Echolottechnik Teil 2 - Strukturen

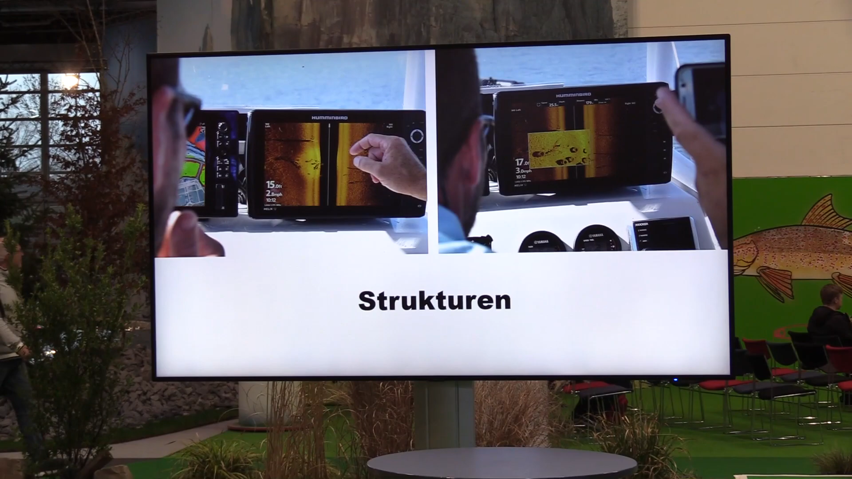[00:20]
Wenn ich jetzt nicht selber Fische suchen mit dem Echolot, sondern mich an Strukturen orientieren will, ist das natürlich ein wichtiges Feature.
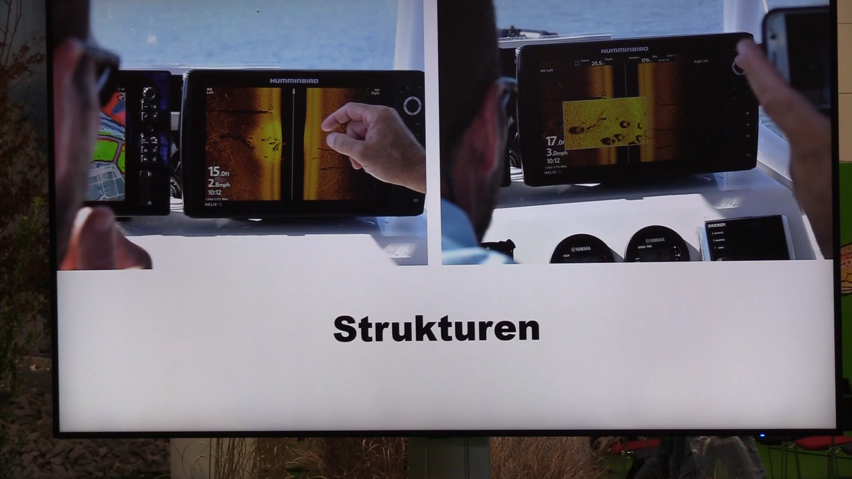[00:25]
Habe ich jetzt nur normalen 2D Echolot Kegel, besuche ich natürlich immer nur einen relativ kleinen Bereich des Gewässers ab.
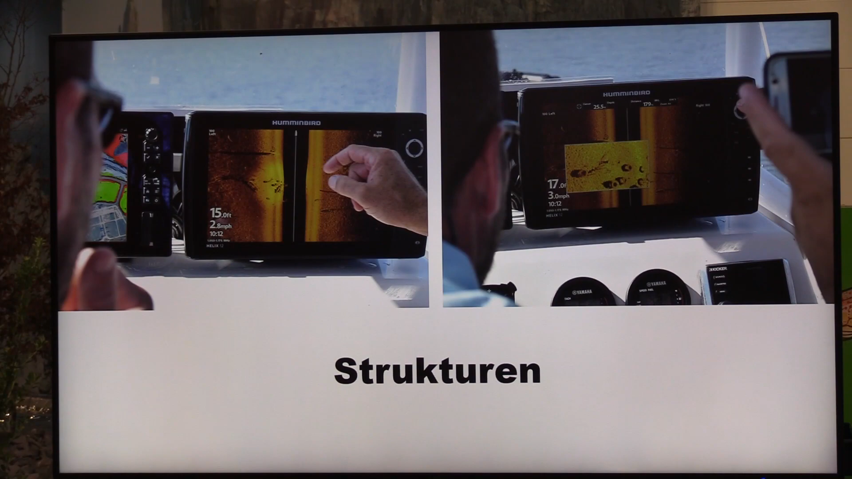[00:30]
Um zum Beispiel irgendwelche Steinfelder zu finden oder irgendwelche alten Brückenpfeiler, Mauerreste oder ein Flussbett, was unter Wasser ist.
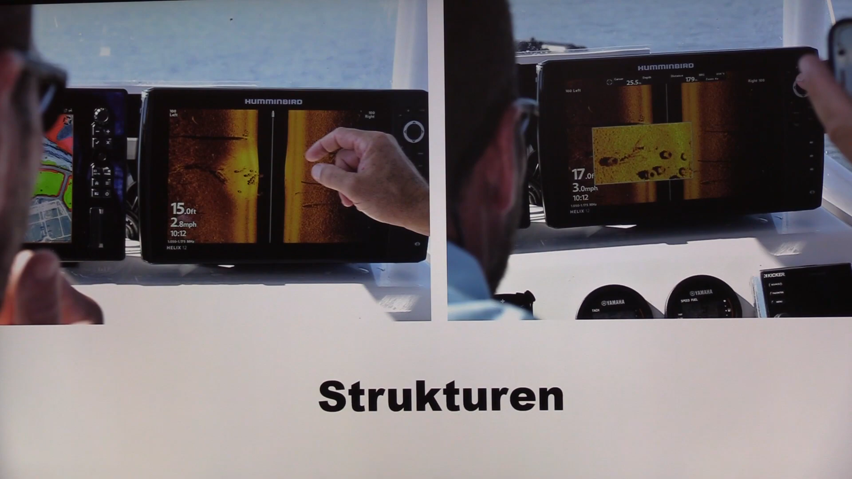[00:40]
Das würde sehr, sehr viel Zeit erfordern. Ich muss sehr, sehr viel mit dem Boot hin und her kreuzen, um da überhaupt irgendwas ausmachen zu können.
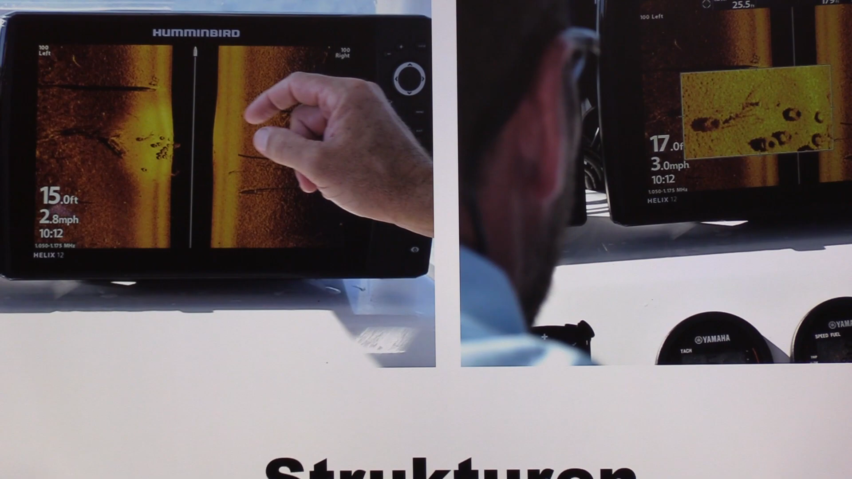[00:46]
Benutze ich das Side-Imaging, haben wir vorhin schon mal kurz drüber gesprochen,
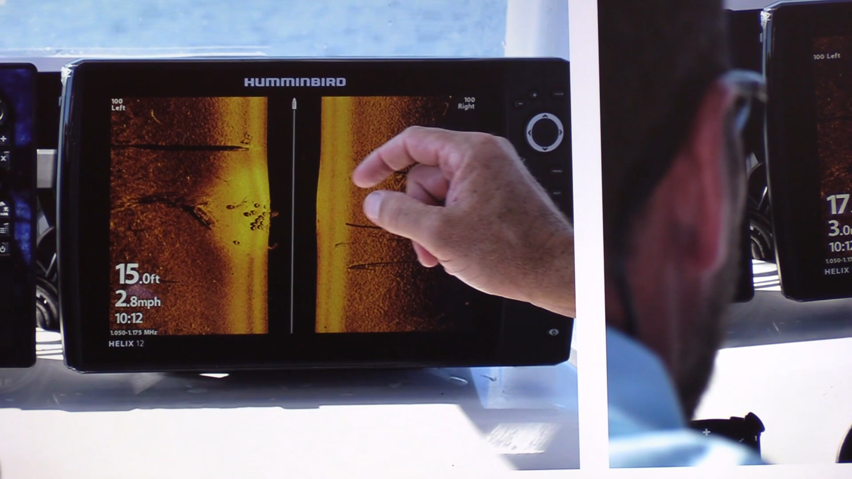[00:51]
On screen: depth 15.0 ft, speed 2.8 mph
und orientiere mich mit 20 bis 25 Meter pro Seite, kann ich ruckzuck eine Fläche von 40 bis 50 Meter scannen.
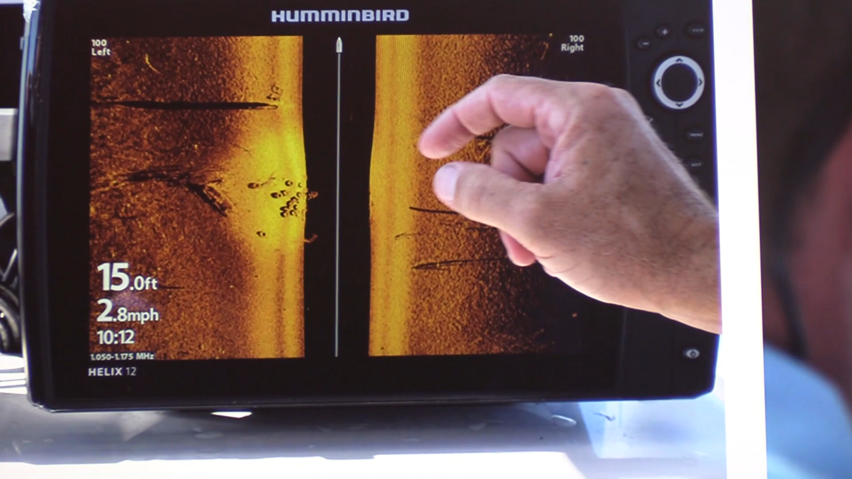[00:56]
On screen: depth 15.0 ft, speed 2.8 mph
In diesem Fall ist es so, dass wir hier auf dem linken Bild ziemlich gut erkennen können.
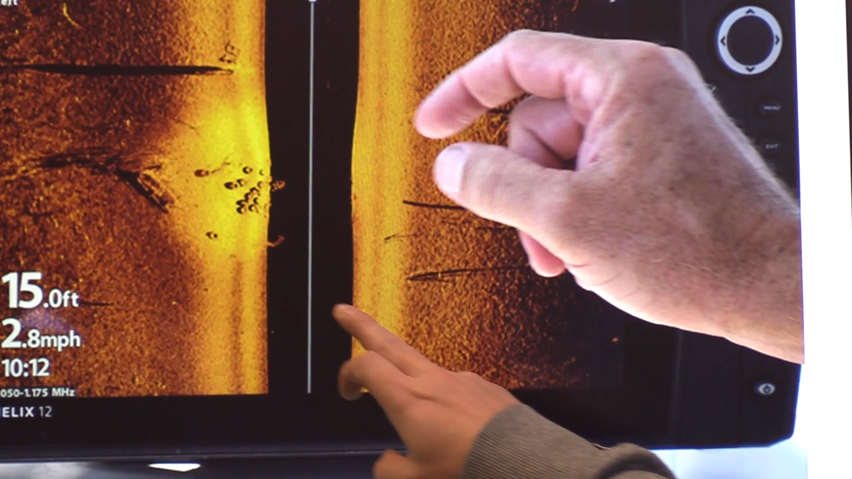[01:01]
Wir haben links vom Boot, linker Seite, haben wir einen relativ großen, hellen Fleck.
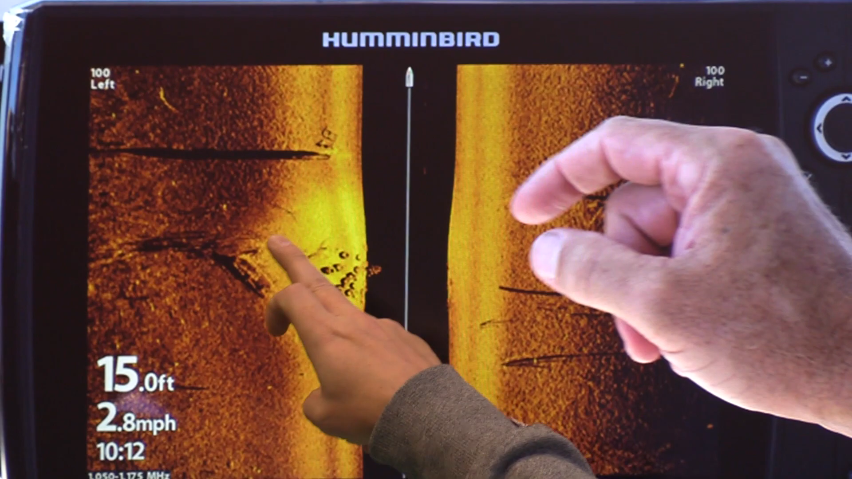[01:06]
On screen: depth 15.0 ft, speed 2.8 mph
Das bedeutet, wir haben dort einen sehr hart komprimierten Grund, wahrscheinlich steinig, kies und das ist natürlich immer ein interessanter Spot, gerade wenn es zum Mangel auf Zander geht. Man sieht auch hier schon grob, dass da irgendwas im Wasser liegt. Kann das hier aber noch nicht ausmachen.
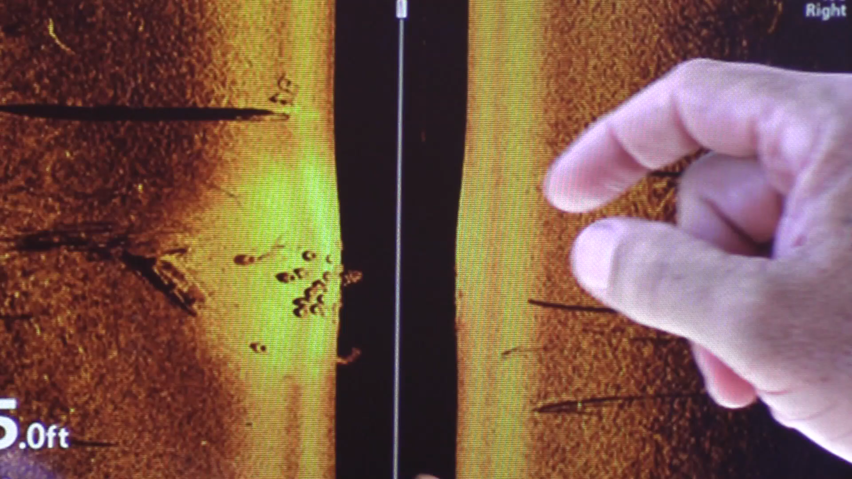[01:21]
Jetzt haben wir hier nur mal reingesucht, in dem selben Bild, da sieht man kreisrunde Umrisse und in einem mitteln Loch.
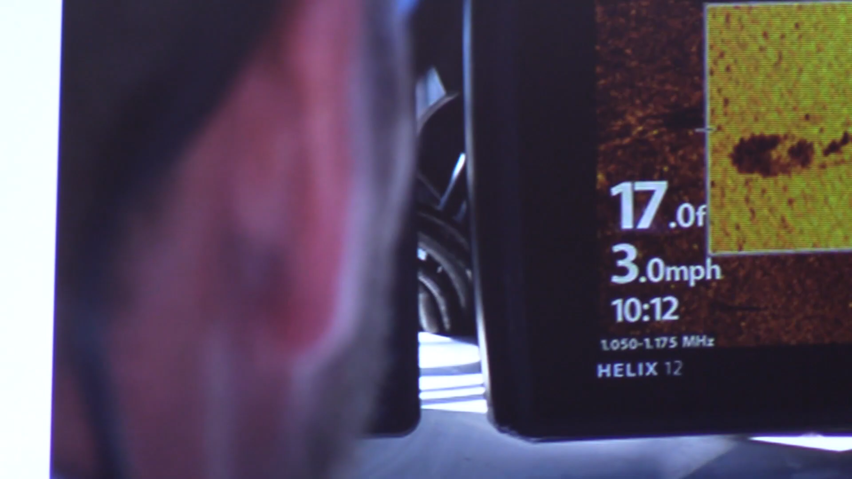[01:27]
On screen: speed 3.0 mph
Das sind schlicht und einfach Autoreifen. Muss man ja auch mal finden in seinem Gewässer. Natürlich lassen sich auch versunkene Boote, versunkene Bäume. Das lässt sich inzwischen mit dem Gerät alles finden.
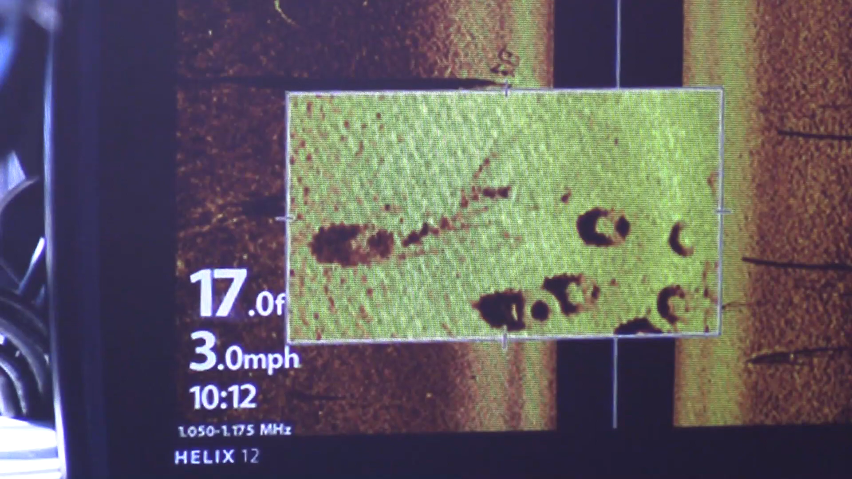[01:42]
On screen: speed 3.0 mph
Im Regelfall ist es halt so, wenn da irgendwas im Wasser liegt und das liegt noch nicht lange besser, habe ich dann noch sehr deutliche Umrisse,
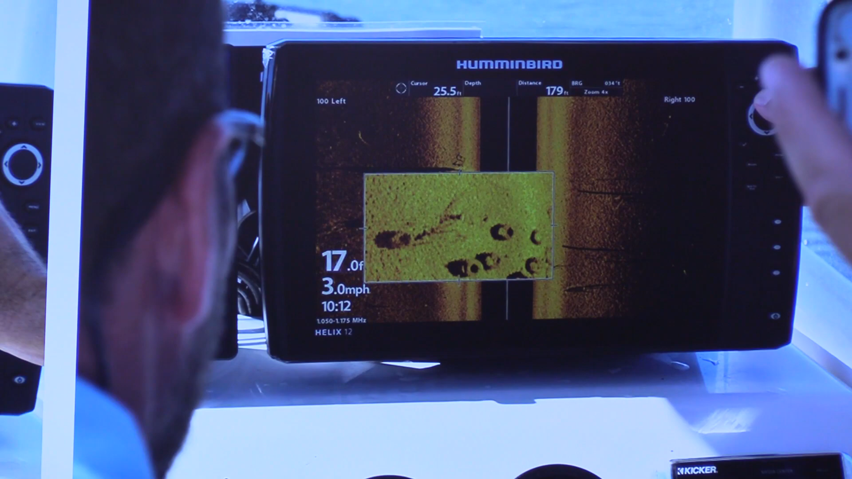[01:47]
On screen: speed 3.0 mph
kann das wirklich noch deutlich erkennen und je länger das Teil natürlich im Wasser liegt, umso mehr versandet ist, umso mehr verschwindet es Richtung Grund.
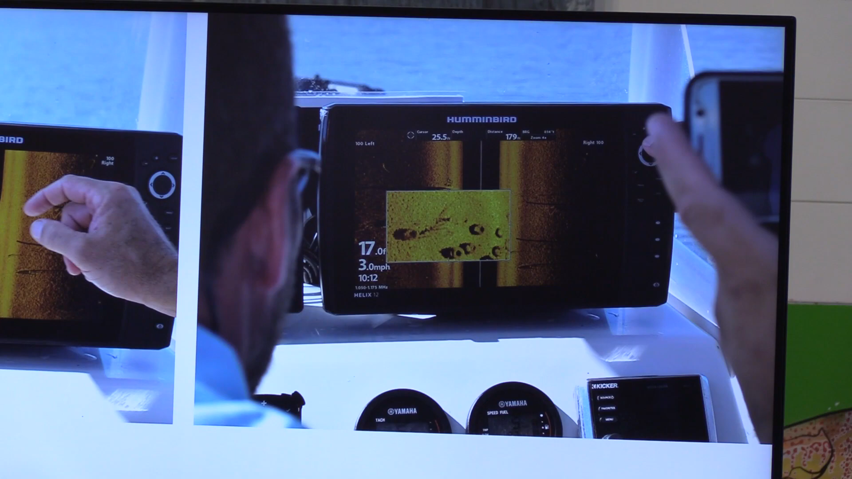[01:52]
On screen: speed 3.0 mph
Man kann halt, wenn man jetzt zum Beispiel relativ häufig schon Kajaks gefunden,
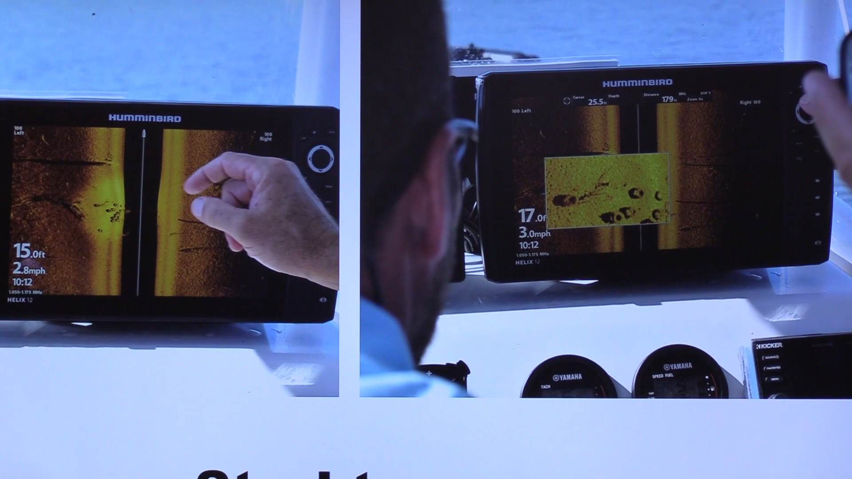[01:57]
die irgendwie versunken waren oder Kanus, kann man teilweise die Sitzbänke in dem Boden sogar in weiß ich nicht 15,
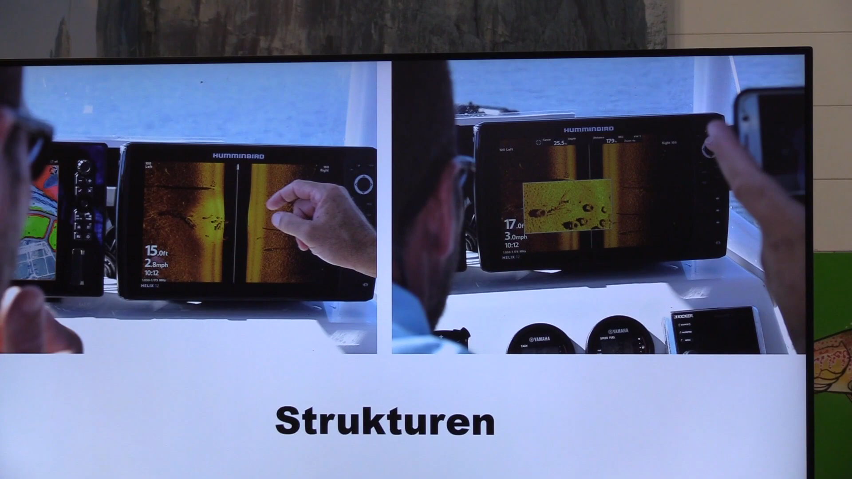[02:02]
20 Meter Tiefe noch erkennen. Das funktioniert sehr gut. Wie gesagt, Side-Imaging auf jeden Fall, um Strukturen zu finden, das wichtigste Feature. Meiner Meinung nach, mit dem 2D kann ich effektiv einfach nur schauen, welche Gewässer, also welche Gewässer bodendichte ich gerade habe.
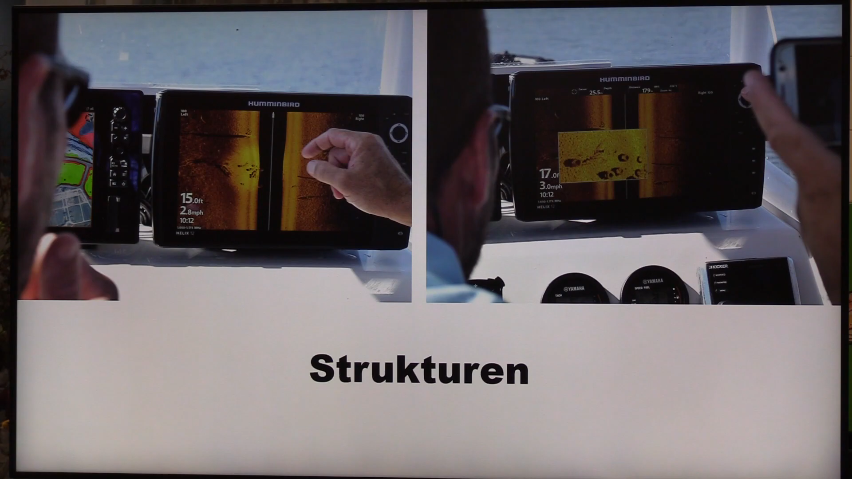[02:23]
Habe ich harten Grund, habe ich weichen Grund, alles andere wird schon sehr schwierig. Das verschwimmt dann. Das sieht man dann auch auf dem nächsten Bild ganz gut.